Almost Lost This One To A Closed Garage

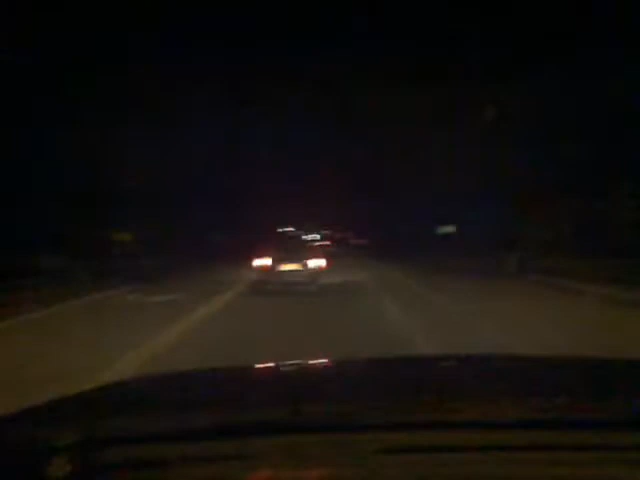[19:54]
And as I'm driving up the Alpine Highway, even though I've already gotten that Altima, I've got a cross-country in front of me. I don't know if I'm able to get it on video or not, but the license plate on the vehicle is Alpha 147 Mike Sam.